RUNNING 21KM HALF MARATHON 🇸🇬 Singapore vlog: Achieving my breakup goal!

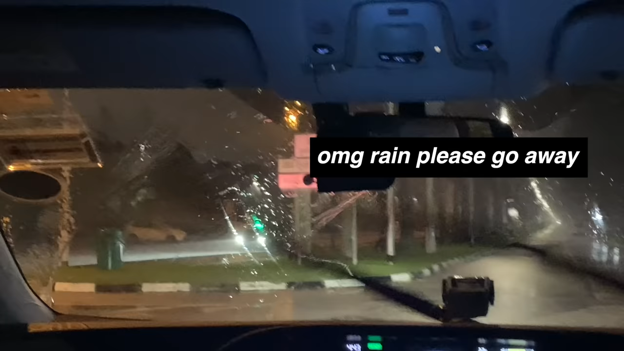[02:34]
so it is still raining a little bit right now but we're hitting 5 a.m.